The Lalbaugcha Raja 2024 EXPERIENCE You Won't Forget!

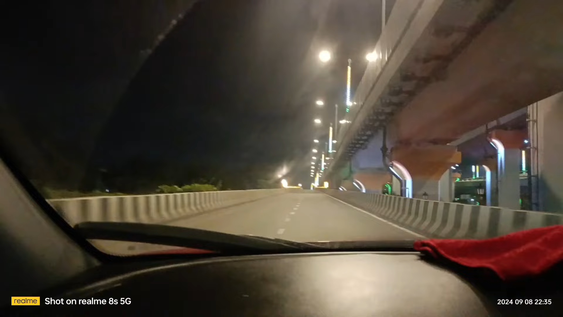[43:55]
और ये उलवे कनेक्ट करेगा, अब हमको यहाँ से ज़्यादा टाइम नहीं लगेगा, मुश्किल से मुश्किल 20-30 मिनट लगेगा, बस अब हम पहुँच जाएंगे तुरंत। मगर उससे पहले सोच रहे हैं कहीं अगर अच्छा रेस्टोरेंट मिल जाए तो हम लोग खाना खा लें, क्योंकि बहुत तेज भूख लगी हुई है, 10:30 बज रहा है जैसे कि आपको टाइमिंग दिखाया है।
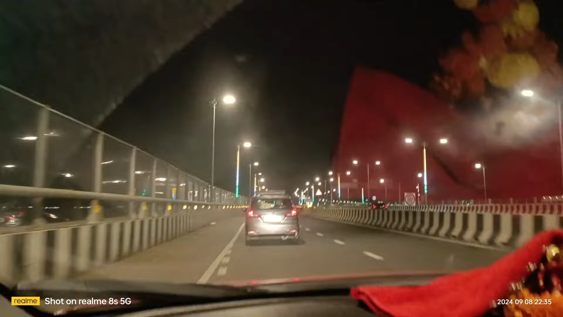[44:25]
और ये वाला रोड ही टूट रहे थे असल में, थोड़ा सा वहाँ पे कंजेशन सा हो गया था और मिल नहीं रहा था,
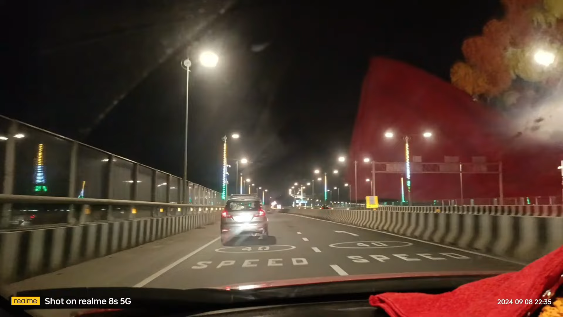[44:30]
फिर गूगल के थ्रू हमने देखा मैप से, फिर इसके बाद हमने ये वाला पकड़ा,
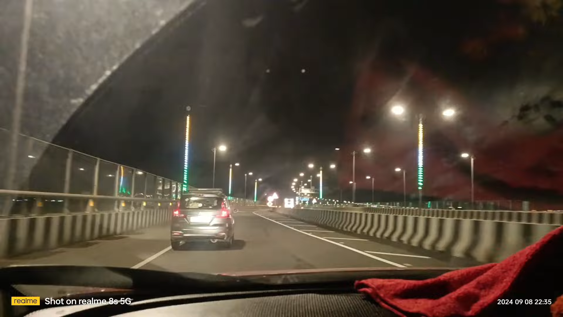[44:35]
ये पकड़ लेते हैं ये वाला रोड अटल सेतु ब्रिज, तो बहुत ही अच्छा रहता है, मतलब देख रहे हैं एकदम भीड़ नहीं रहती और बहुत शांति रहता है और बहुत सुकून लग रहा है गाड़ी में बैठ के। अब मिस्टर लोग का चेहरा दिखाती हूँ आपको, मिस्टर कर रहे हैं ड्राइविंग, सबके माथे पे भगवान जी का आशीर्वाद है,
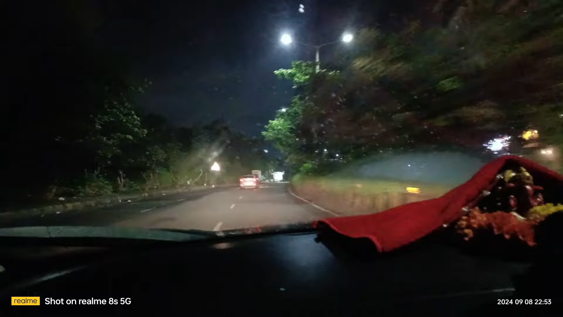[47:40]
फ्रेंड हम उल्वे पहुँच चुके हैं, अटल सेतु ब्रिज हमने छोड़ दिया है और दिखा रही हूँ मैं आपको रास्ता।
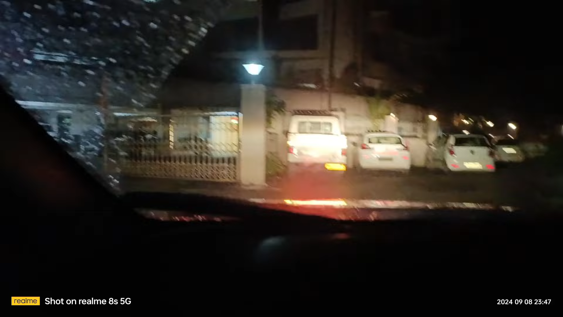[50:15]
तो फ्रेंड हम पहुंच चुके हैं IS टावर और गेट खुलने वाला है, हम एंट्री कर रहे हैं अपने IS टावर में।